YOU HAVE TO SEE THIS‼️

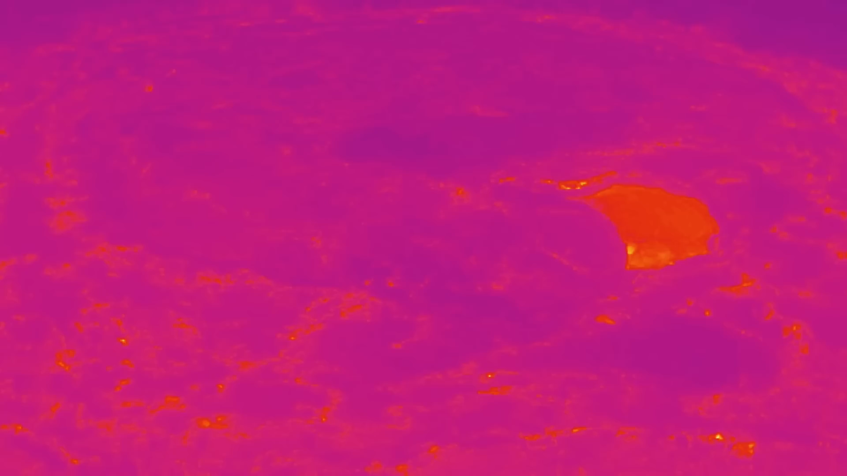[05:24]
The summit of Kilauea. But now it has drained. So where is all this lava going?